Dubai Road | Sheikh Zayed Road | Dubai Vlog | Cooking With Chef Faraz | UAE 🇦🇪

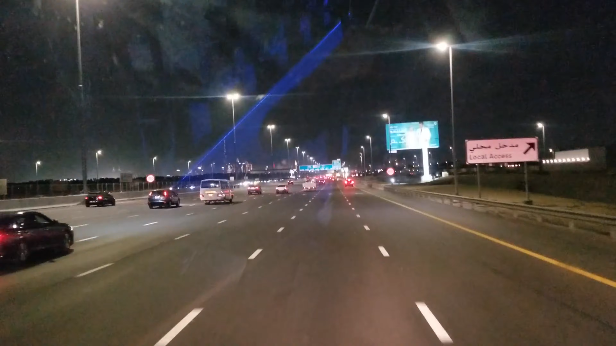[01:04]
ये ट्रैक देखें आप, 1, 2, 3, 4, 5, 6, 7, 8 ट्रैक हैं एक साइड पे।
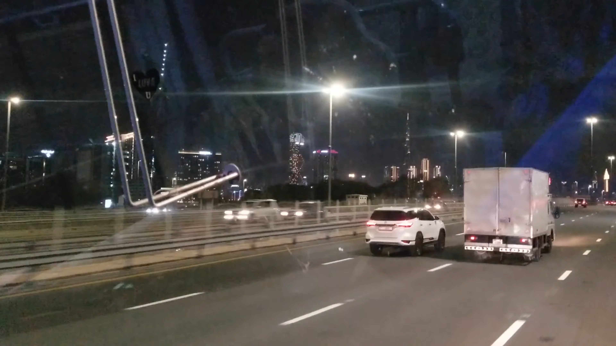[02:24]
आपको दिखने में तो बहुत करीब लगेगा लेकिन ये बहुत दूर है।
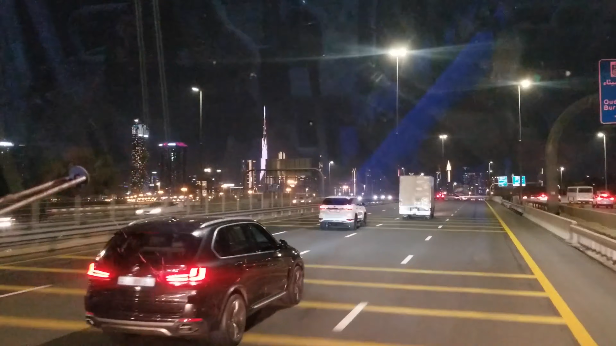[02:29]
इस टाइम कोई जो खलीफा की लाइटें चल रही हैं,
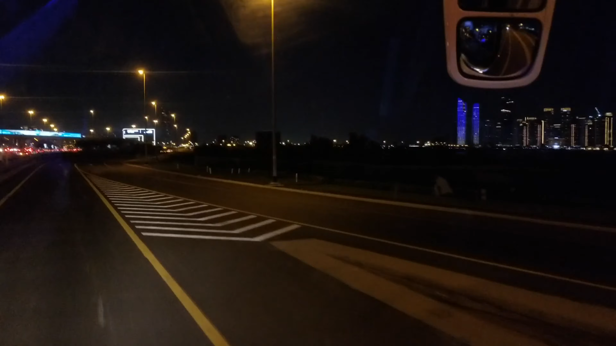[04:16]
ये फेस्टिवल सिटी के साथ एक न्यू एरिया बन रहा है जिसमें बिल्डिंग्स हैं।
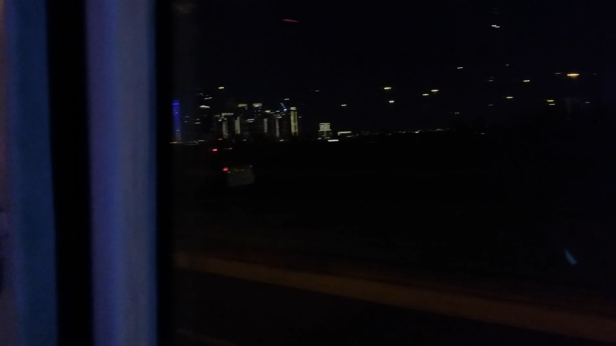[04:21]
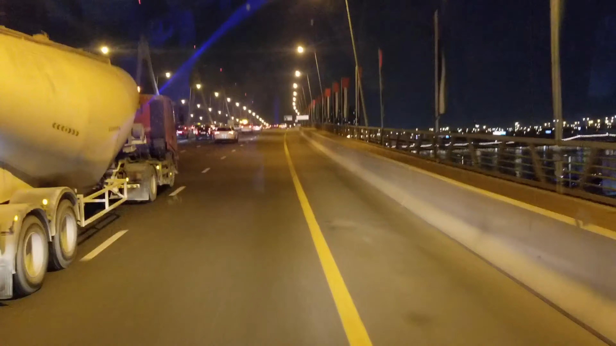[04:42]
ये है फेस्टिवल सिटी में बिजनेस बे क्रॉसिंग का ब्रिज, और यहाँ से फेस्टिवल सिटी का व्यू है बहुत खूबसूरत।